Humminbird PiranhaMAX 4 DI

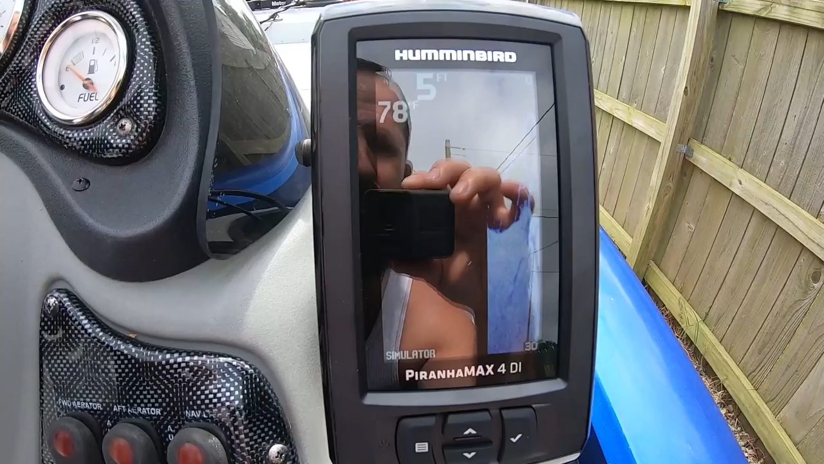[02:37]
On screen: depth 5 ft, water 78°F
see it well I can see it a lot better if I look in the my GoPro camera
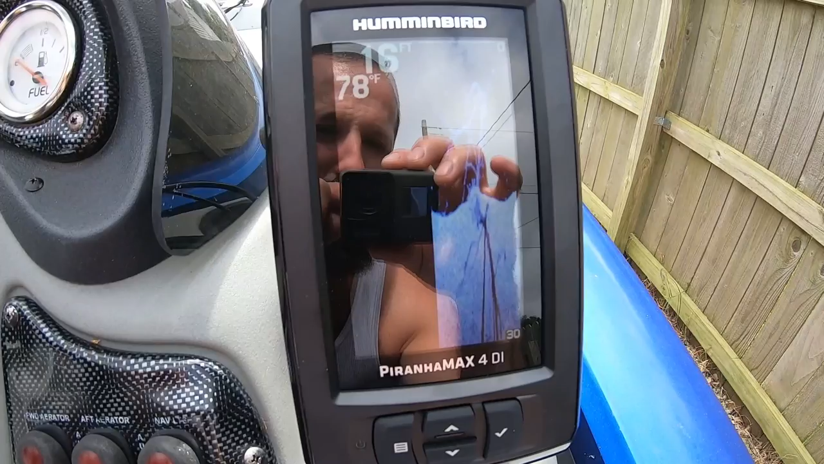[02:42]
On screen: water 78°F
it looks really glary like
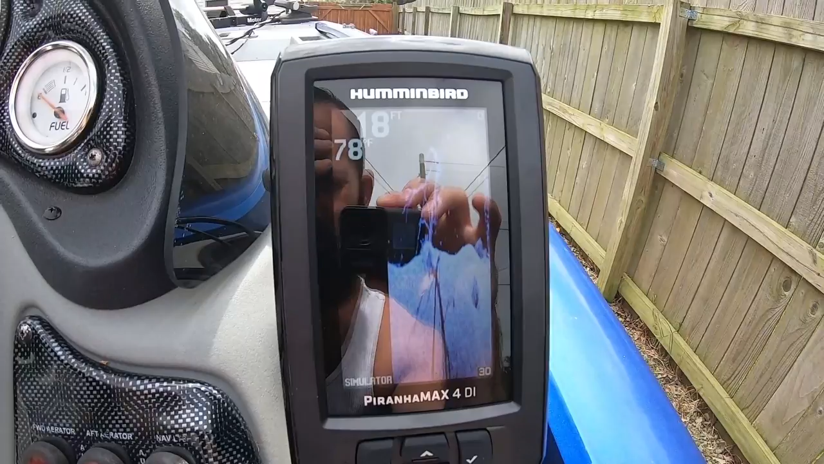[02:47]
On screen: depth 18 ft
but if I look at it with my own eyes on here on the screen itself
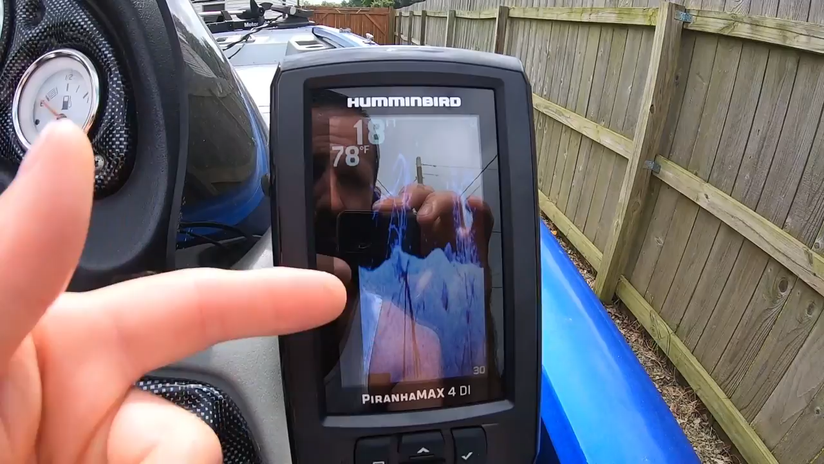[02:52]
On screen: water 78°F
it looks really good in the Sun that was a downfall of my old fish
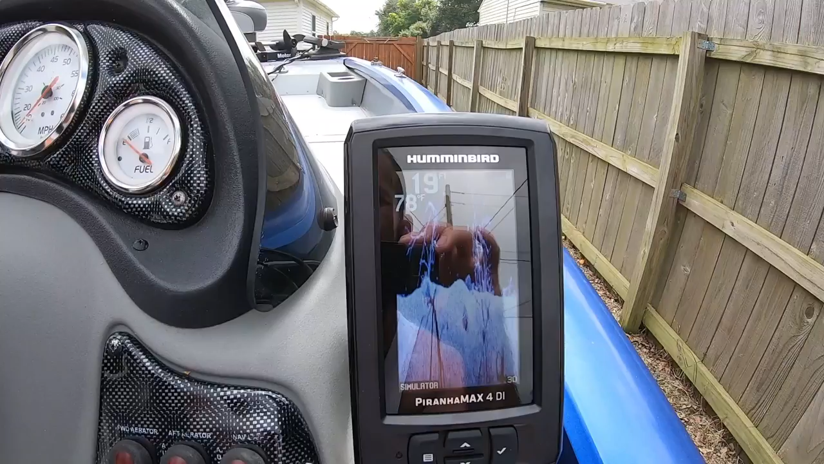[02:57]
finder is when it was sunny I could barely see the screen I had to shade it cover it up
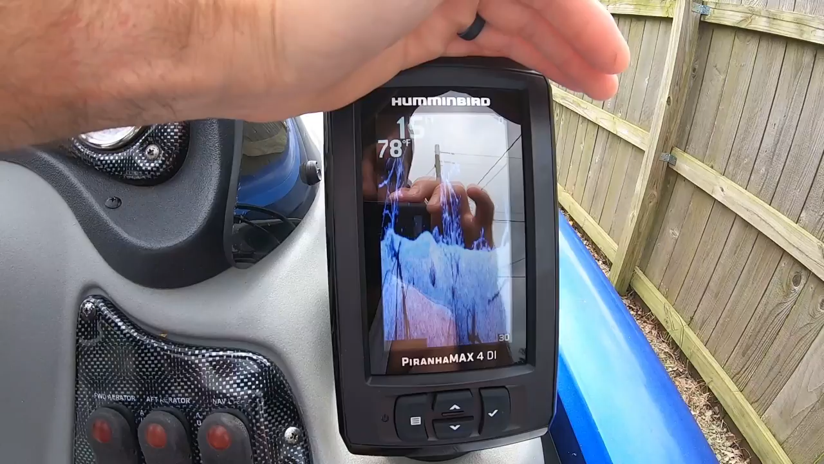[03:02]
On screen: water 78°F
and shade it from the Sun so that I could read it but this one I can read very clear
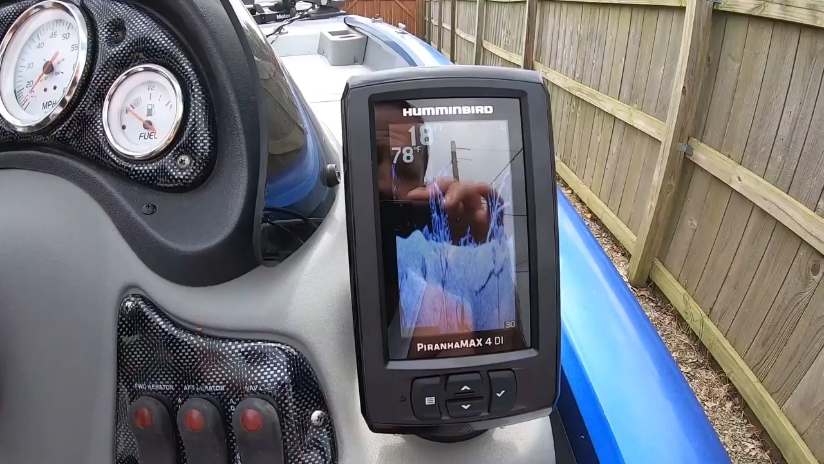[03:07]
On screen: water 78°F
in the Sun I don't even have to squint to read this screen so that's nice that's a plus for
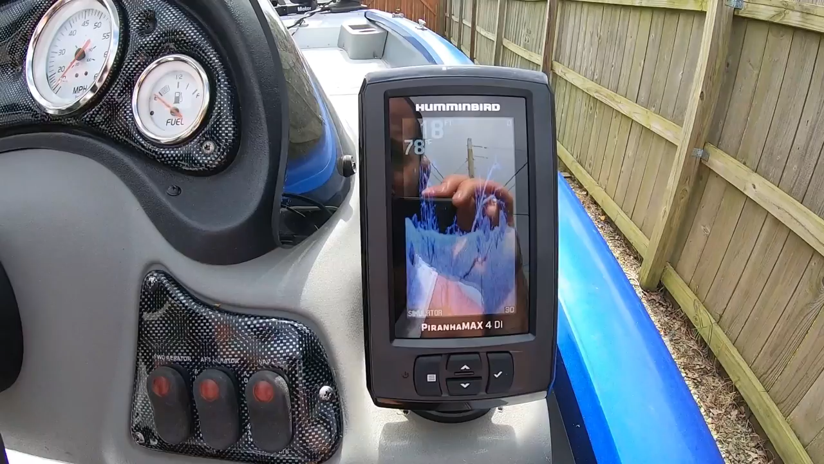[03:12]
me what another setting that I found on here
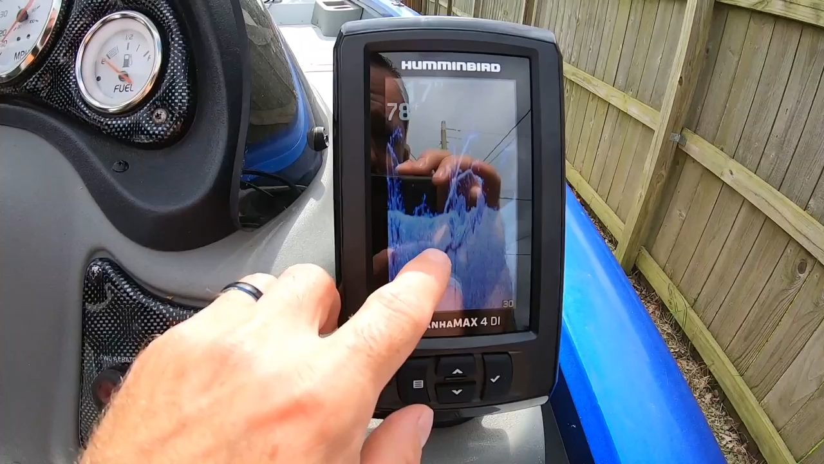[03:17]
that I liked is you can change the color of the down imaging I have it set on blue right now
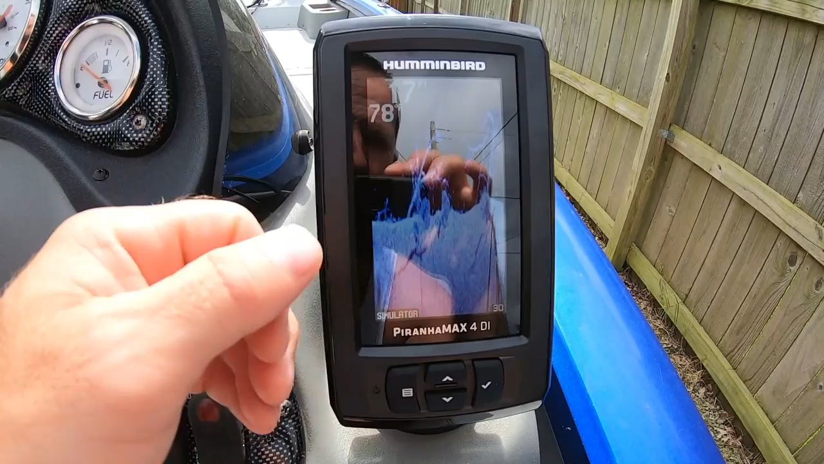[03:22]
I think yet you can set it on brown and then they have amber one and amber two
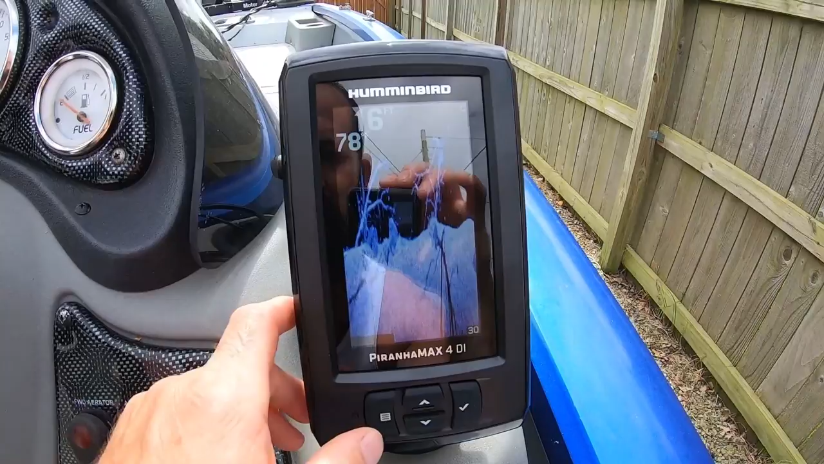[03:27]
but I like the blue color for the down imaging better let's
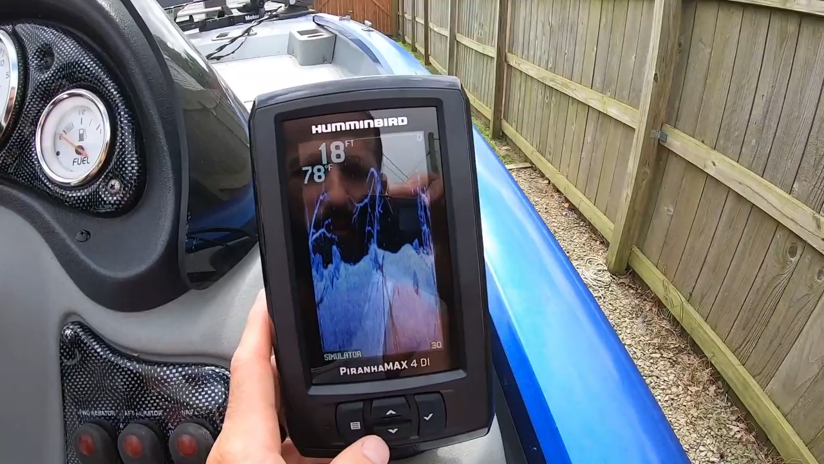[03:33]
On screen: depth 18 ft
go ahead and check out the simulator for the regular sonar
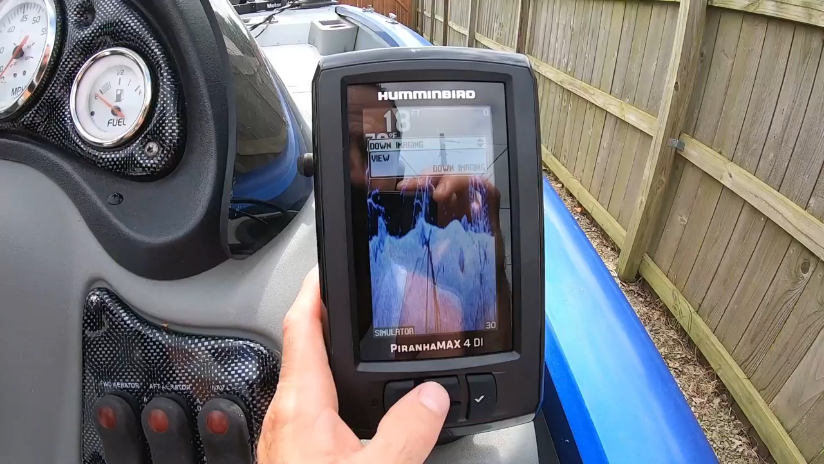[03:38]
let's see regular sonar
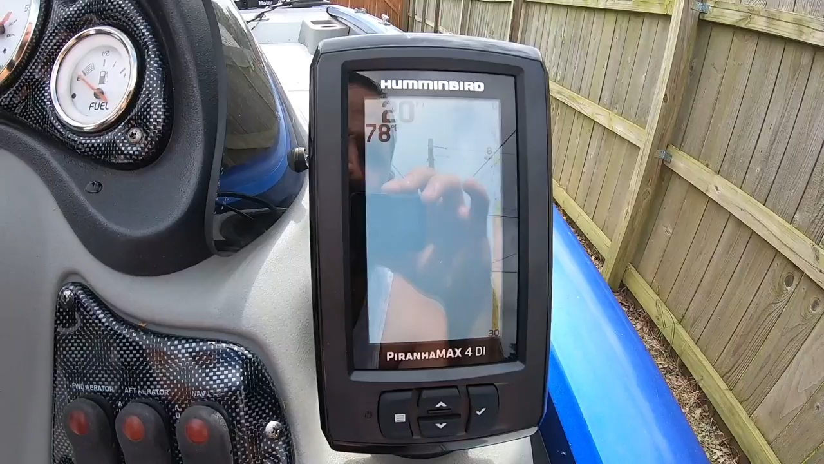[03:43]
and this cut this has your fish your fish alarm so it'll
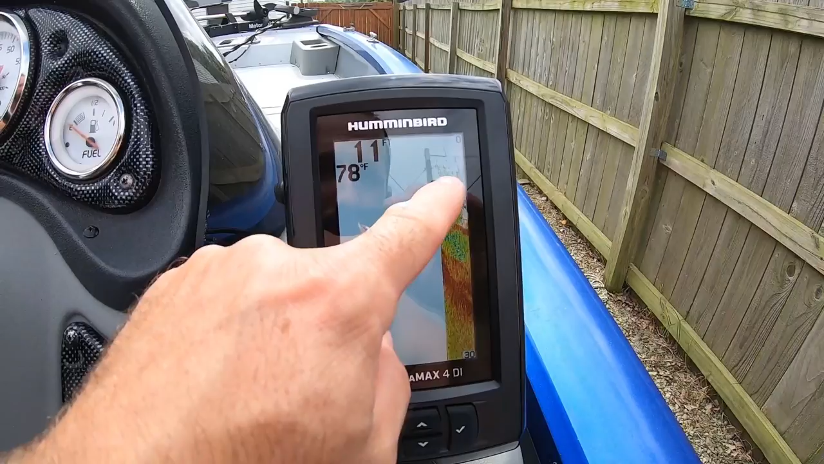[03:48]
On screen: water 78°F
beep every time you see a fish on here or your fish ID which I
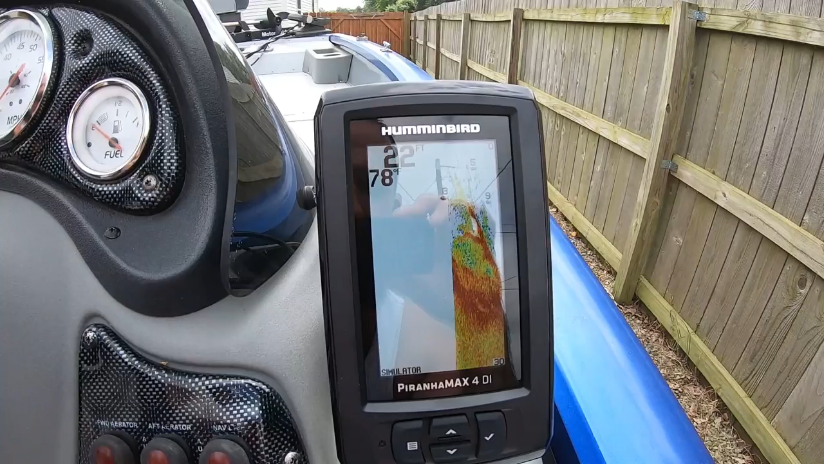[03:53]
On screen: depth 22 ft
have that turned off it also has a low battery voltage alarm which I thought was nice and a shallow alarm so you can set the shallow alarm from I think zero to three and then up so it'll alert you if you're in shallow water or your
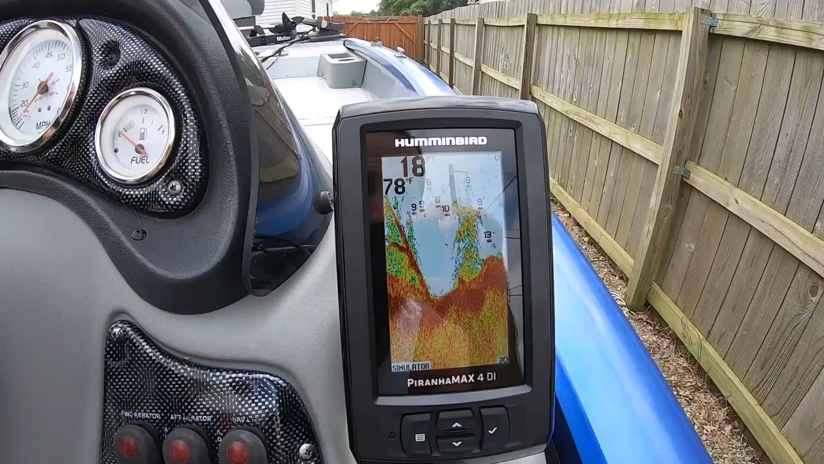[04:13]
On screen: depth 18 ft
batteries low and I like the detail on here and the color on here I haven't quite understood everything that I'm looking at but the owners manual is
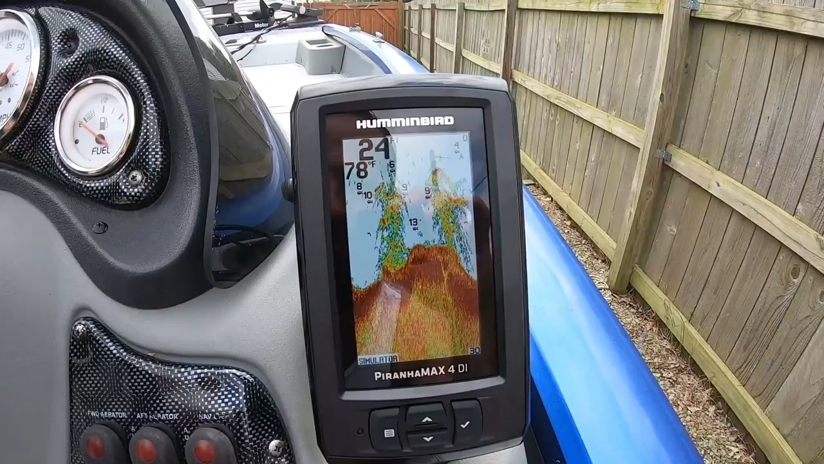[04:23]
pretty good at pointing out what what is what here on the screen so I'm gonna read that and continue to study up on it so I get familiar with it before I get out on the water I'm sorry I couldn't give you a review of it while I've been out on the water but I haven't taken this boat out yet